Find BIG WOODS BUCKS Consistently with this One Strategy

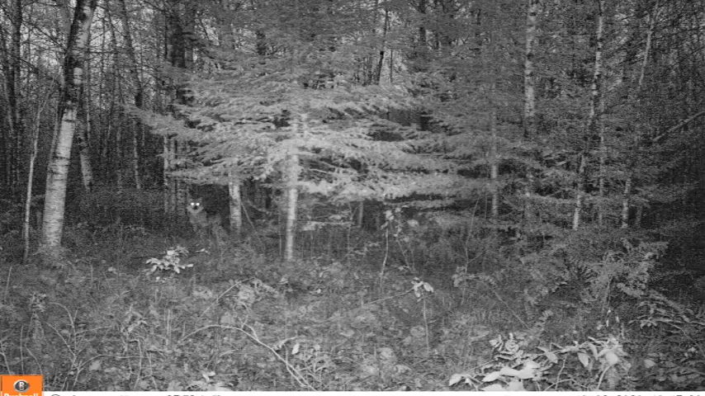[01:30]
What are you seeing right now? We're seeing some bucks roll by, we're seeing some does roll by, some fawns. This is an entire year's worth of photos condensed down quickly just showing you a lot of photos very quick and in the area where this camera is rolling,